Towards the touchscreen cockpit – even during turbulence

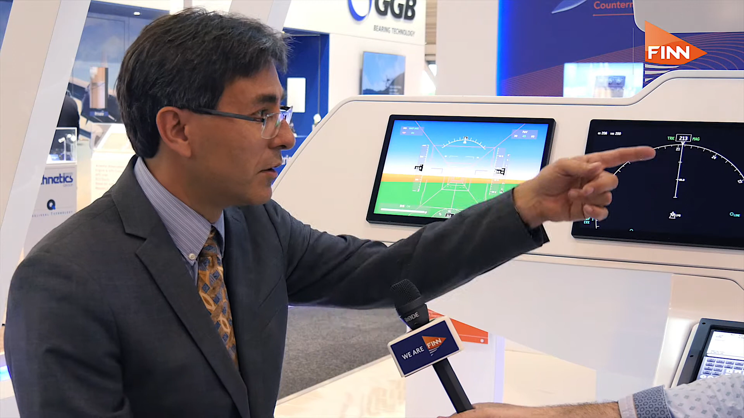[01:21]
We are showing our MFD 306A that we are installing on multiple aircraft retrofit programs. We are also showing various new technologies.
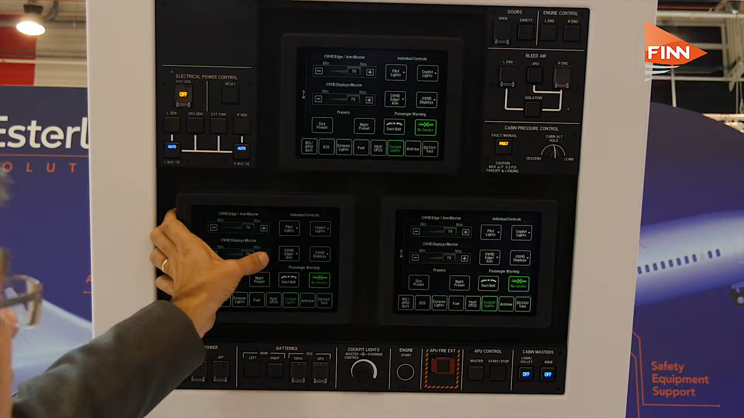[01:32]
So on that new technology touch screen of course is is pretty key on this certainly using the Chinese Comax C919.
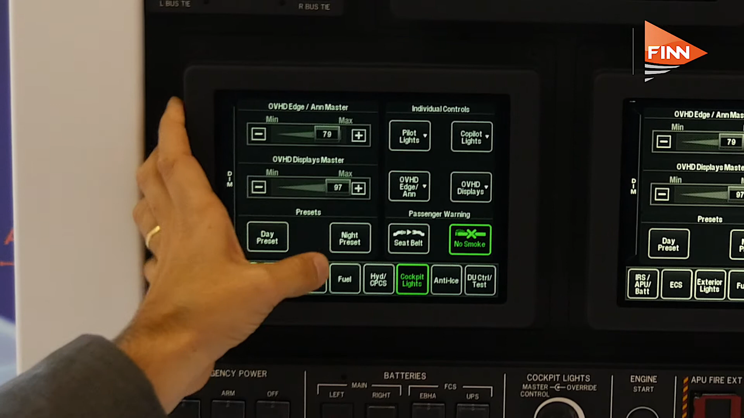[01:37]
Explain to me some more of that.
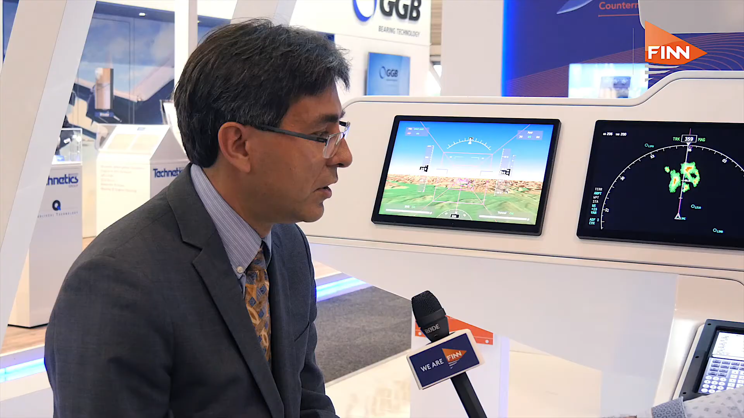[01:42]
Well touch screen allows for a lot of advantages in the cockpit. I mean people are used to use smartphones, tablets and such and this technology is getting into the cockpit because it allows much more easy to use man-machine interface.
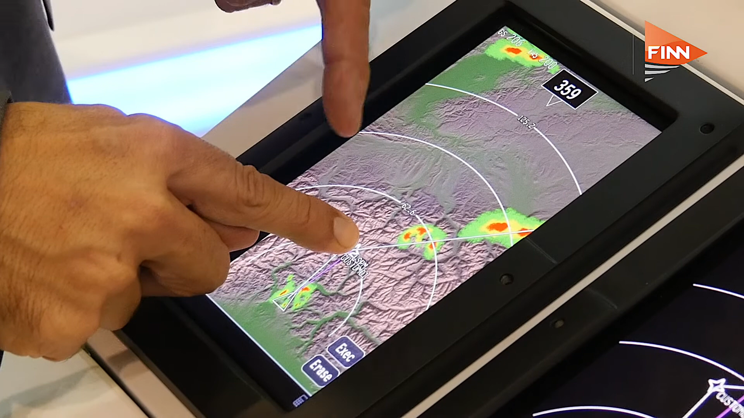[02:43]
And this combination makes it easy to use in turbulences.